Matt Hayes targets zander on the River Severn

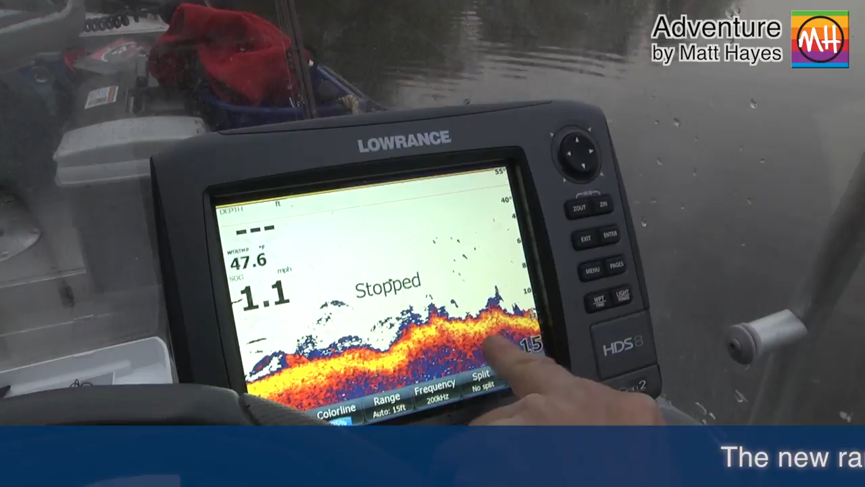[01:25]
You've got this up and down broken effect, and then just above the broken ground, you can see the fish here.
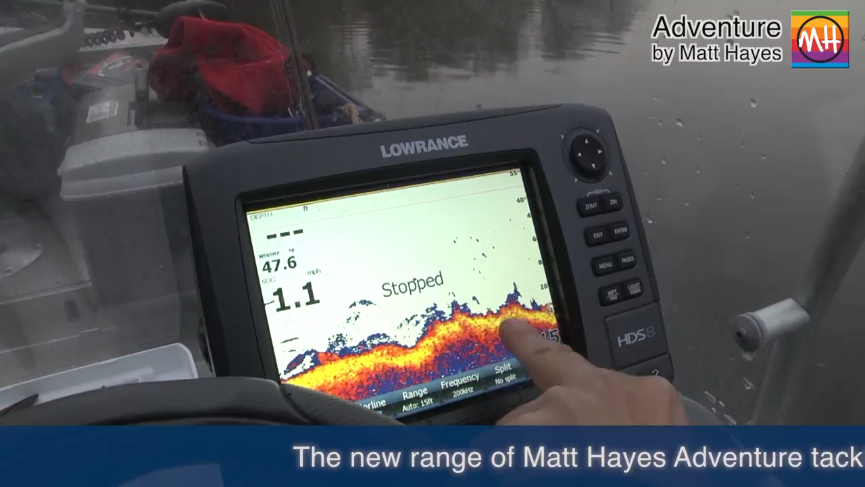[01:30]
Some of these will probably be prey fish, but I often find that when you get clusters like this, quite close to the bottom, they're either bream or zander,
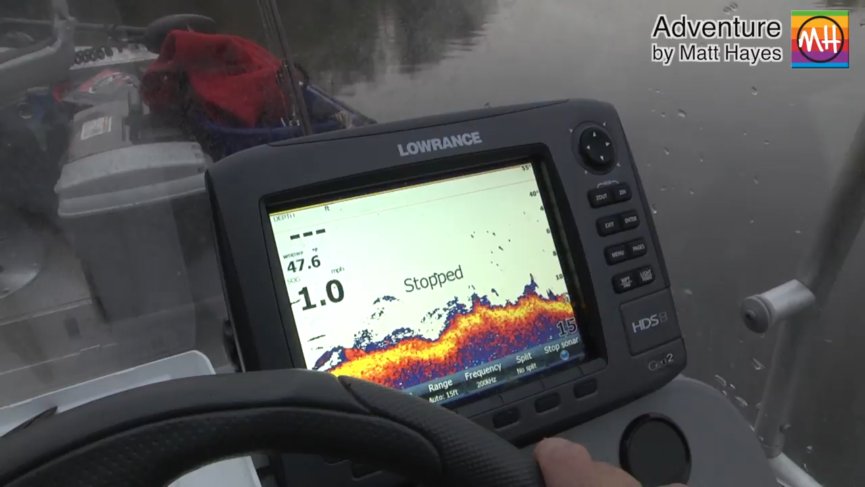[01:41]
On screen: speed 1.0 mph
and it could be a shoal of zander there. So we'll investigate this area a little bit more carefully and rake it over with a few lures and see if we can catch one.